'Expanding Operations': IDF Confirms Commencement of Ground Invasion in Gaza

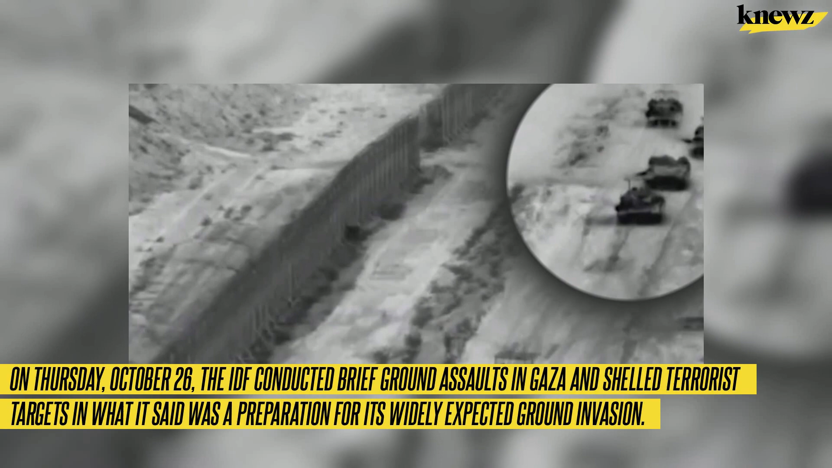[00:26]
On Thursday, October 26, the IDF conducted brief ground assaults in Gaza and shelled terrorist targets in what it said was a preparation for its widely expected ground invasion.